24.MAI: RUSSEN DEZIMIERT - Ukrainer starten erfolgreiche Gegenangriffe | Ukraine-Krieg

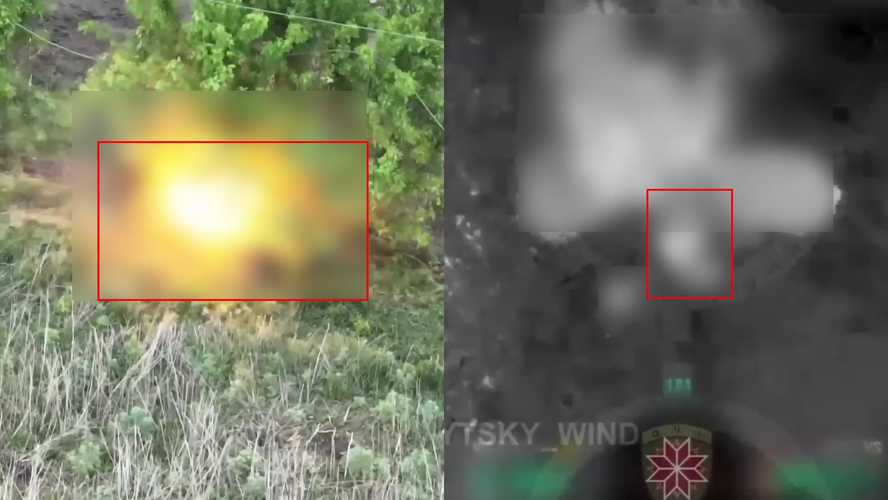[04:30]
Geolokalisiertes Filmmaterial zeigt, wie ukrainische Drohnenoperatoren die russische Infanterie tagsüber mit Kamikaze-Drohnen und nachts durch den Abwurf von Granaten intensiv beschossen.